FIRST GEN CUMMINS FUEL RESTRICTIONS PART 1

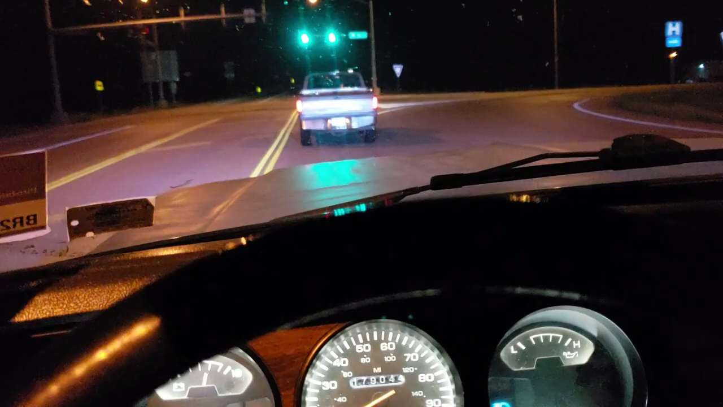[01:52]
this board will get out of the way brights were on my bad I think it's an old 73